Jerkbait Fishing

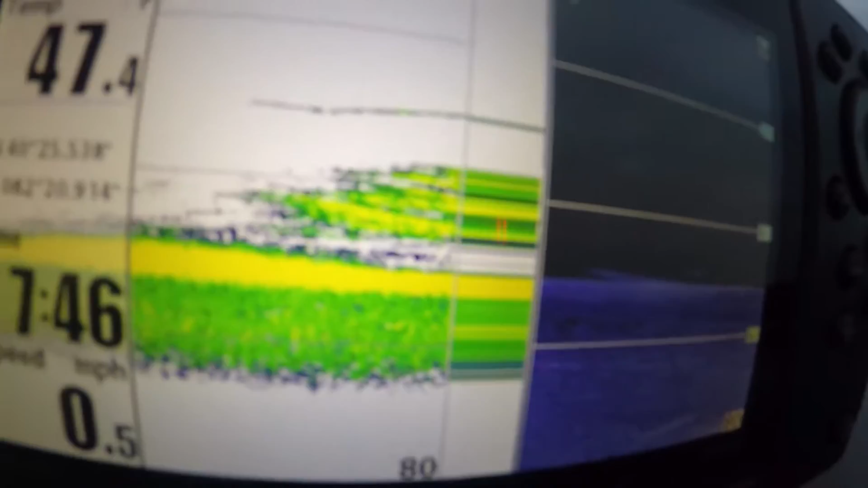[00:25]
Must be shad down there, but we're gonna try and catch some fish, so stay tuned and we'll see how it goes.